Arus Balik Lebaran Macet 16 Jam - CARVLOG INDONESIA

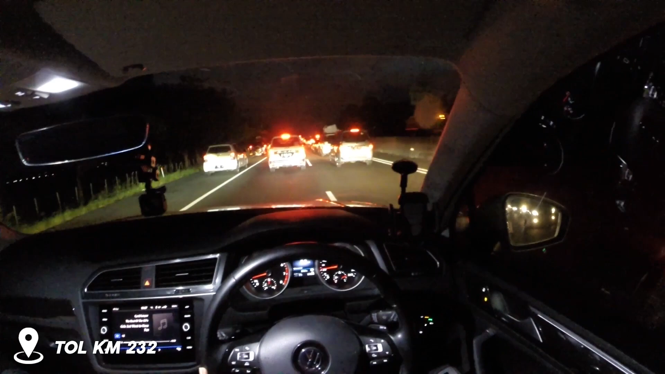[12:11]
Sekarang Di Kilometer 232 Dan Tolnya Macet Macet Banget Sih Enggak Ya Lumayan Lah Padat Lah Jadi Tiga Jalur Ada Yang Di Baw Jalan Di Sebelah Kiri Masih Sebelah Kanan Nih Yaudah Harus Balik Pas Banget Lagi Orang Orang Orang Juga Pada Arus Balik Kalau Tadi Siang Om Gua Cuma Kena Macet Bentar Terus Habis Itu Dia Lancar Udah Nyampai Majalengka Dia Tadi Pagi Jalan Jum Berapa Dari Ngawi
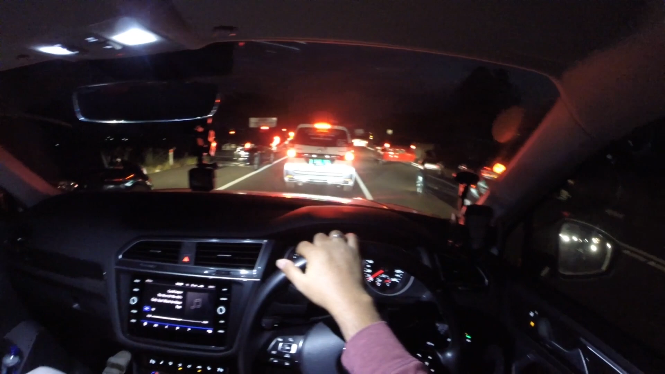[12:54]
Begitu Masuk Seneng Masuk Tol Tapi Ya Macet Juga Ya Udahlah Yang Puting Masuk Tol Udah Seneng Dapet Ngal Lurus Ya Kan Mau Macet Kayak Gimana Di Tol Udah Nggak Ada Pilihan
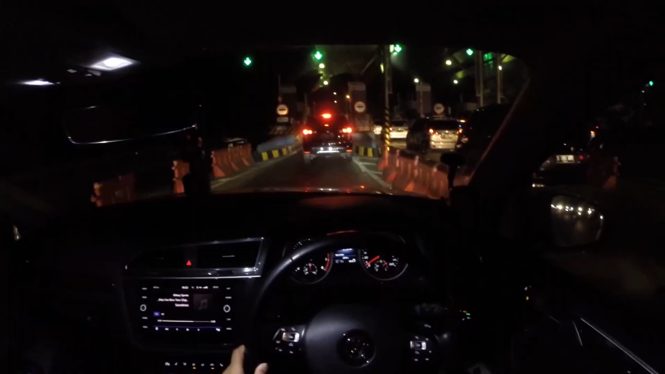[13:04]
Jam
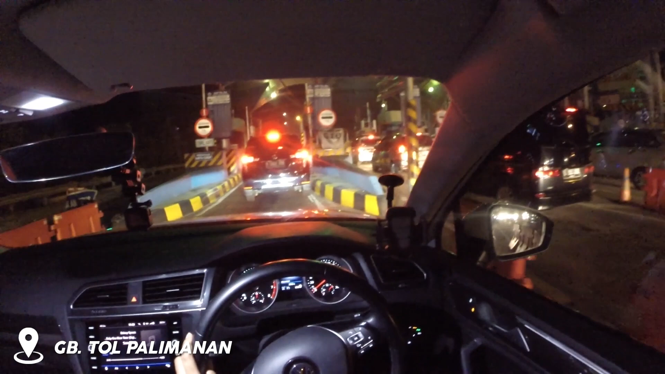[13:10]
7 21 Sampai Di Gerbang Tol Palimanan Kita Akan Tap Terus Habis Itu
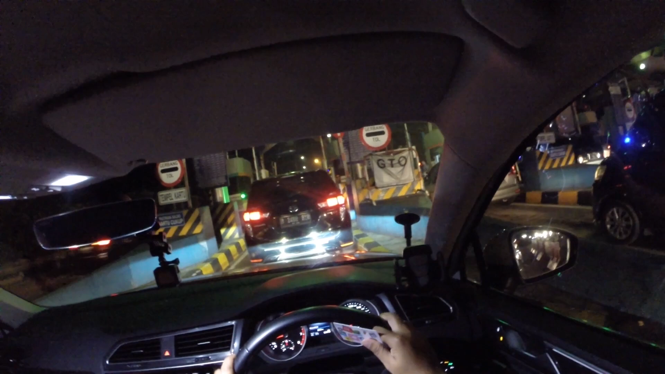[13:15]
Masuk Cipali Semoga Nggak Macet Cipalinya Larissa Udah Laper Minta Mau Makan Di Rest Area
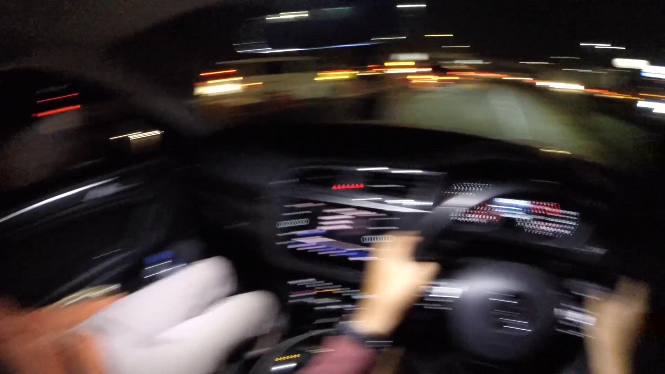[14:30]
Setiap Rest area Kayaknya Sekarang Nama Pak Polisi Dibuka Jalur Contraflow Supaya Nggak Macet Soalnya Puntut Dari Rest area Yang Rame Ini Jadi Bikin Macet Terus Kalau Yang Banyak Istirahat Jadi Bikin Macet Jadi Sama Pak Polisi Kayaknya Yang Di Depan Di Biar Setelah Keluar Rest area Orang Yang Istirahat Mesti Nggak Apa Apa Apa Yang
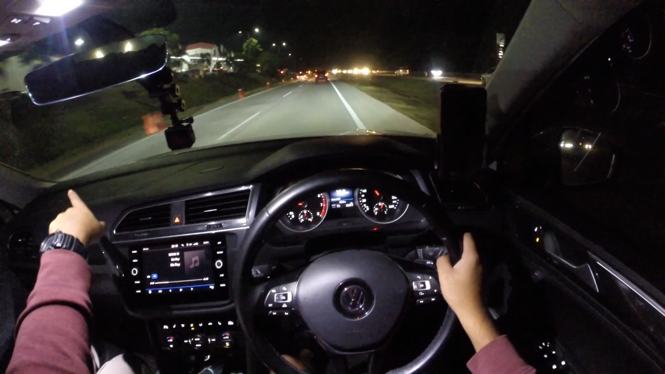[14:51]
Di Depan Nggak Boleh Terus Dibikin Contraflow Supaya Mengurai Kemacetan Yang Ada Di Jalan Utamanya Ini Cipali Ini Juga Rame Sih Tapi Gue Pengen Coba Tidur Tapi Ntar Masih Masih Kuat Lah Ntar Lagi Cuma Lumayan Capek Juga 12 Jam Lebih Nih Gue Nih Terangkat Dari Kebasan Itu Jam 11 Tadi Contraflownya Lancar Jalan Terus
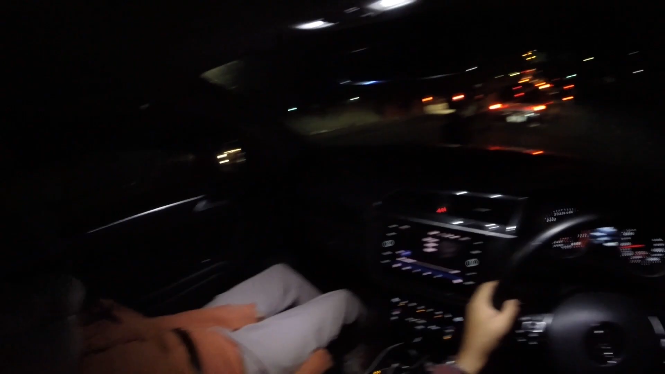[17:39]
Akhirnya Ngeliat juga Papan tulisan Jakarta Serpong Waduh Akhirnya masuk Toljor juga nih Tapi kenapa Macet juga Pasti ya di tol sini Masih macet sih Jam Setengah Tiga pagi loh Ini Saking Ramenya Pemudik Ngejar buat Mungkin Ya benar kali ya Semua
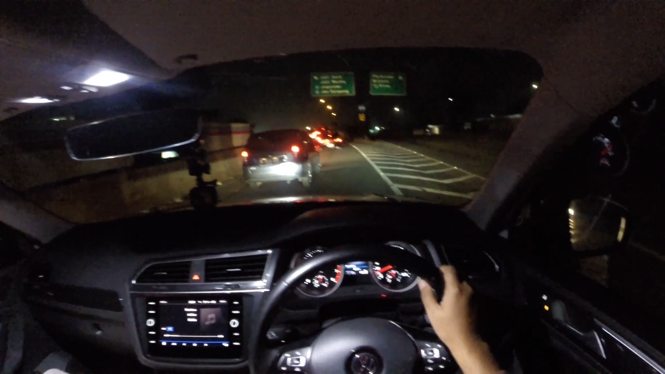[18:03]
Ngambil cuti Hari Senin Selasanya masuk Dianggap Udah Sepi Eh ternyata Sama aja Malah semuanya Rame banget nih Yaudah lah Yang penting Udah Alhamdulillah Ini udah Ketemu Toljor Lagi Tinggal Beberapa Kilo lagi Sampai Di Pamulang Kali Kisah lagi Tidur
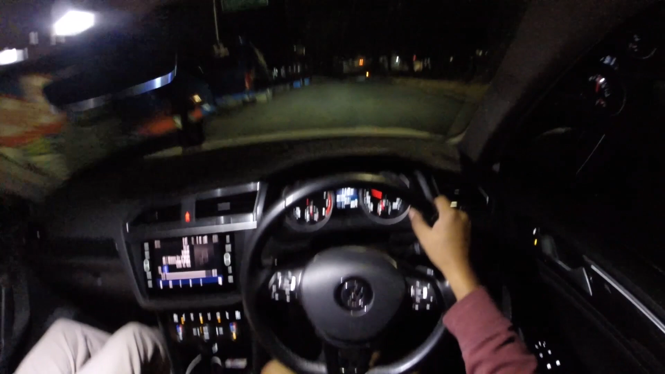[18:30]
Oke Jadi Sampai Juga Di BSD Alhamdulillah